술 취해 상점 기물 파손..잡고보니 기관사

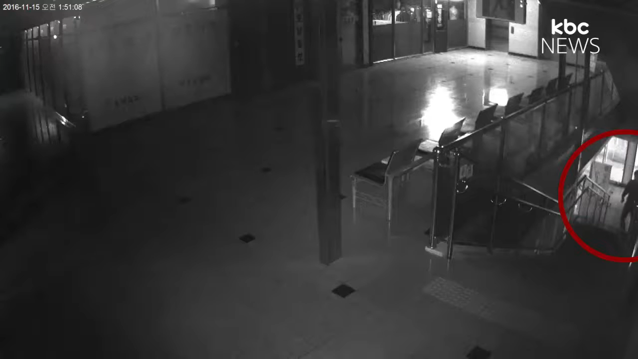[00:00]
어둠 속에서 한 남성이 계단을 올라옵니다. 갑자기 손에 쥔 돌을 던지고 산산조각 난 유리 파편들이 쏟아집니다. 지난달 15일 새벽 광주 봉선동의 한 악기사 진열창에 술에 취한 남성이 큰 돌을 던져 700여만 원 상당의 피해를 입혔습니다.